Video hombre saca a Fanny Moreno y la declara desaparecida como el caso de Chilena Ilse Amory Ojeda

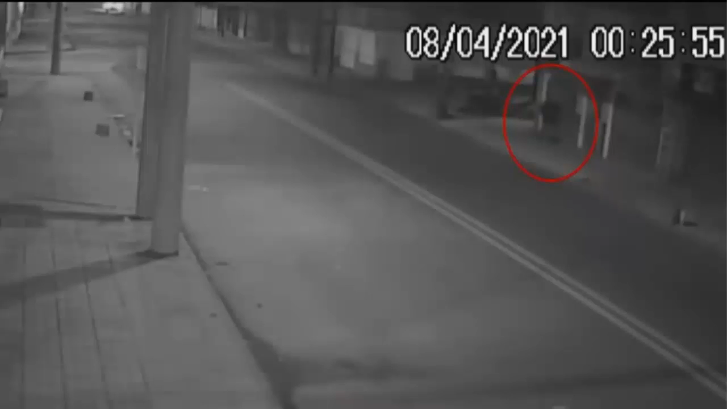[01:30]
se observa que él en su carro, primero sale de la casa a buscar el carro, después entra a la casa en la parte donde está el carro,
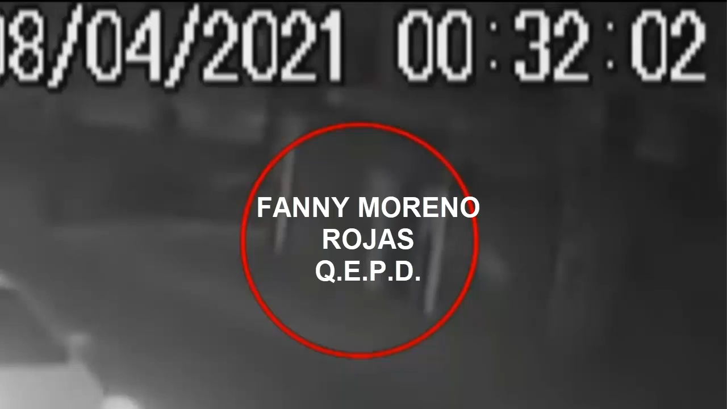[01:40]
no hay cámaras y después sale cargando el cuerpo ya sin signos vitales de Fanny Moreno Rojas. Él inicialmente cuando fue interrogado por las autoridades dijo que no tenía nada que ver,